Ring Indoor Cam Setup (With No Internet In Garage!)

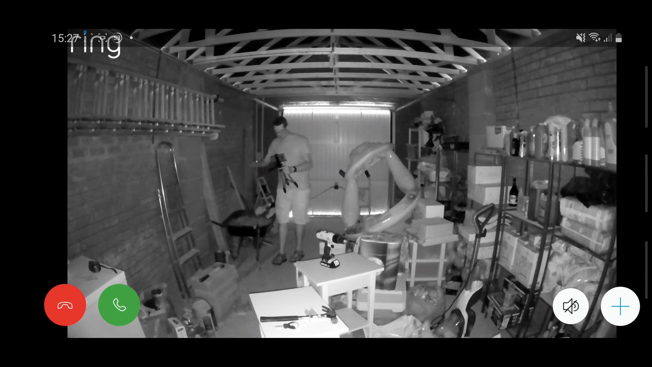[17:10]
There we are. I'm finding my way. Yeah, I'm not dead. I'm falling over. That's brilliant. Okay, cool. Yeah, there we are. Hello. Yeah, brilliant. Well done. You found your way to the camera. On this note, if I seen this clip on my ring camera, I would instantly ring the police. But thankfully, I know that this is me and no one else. But you can see anyway, the night vision is really good. You can see the quality there. It's in black and white, but you can see me really well. And hence, I could see an intruder. Obviously, I opened the garage door and light floods.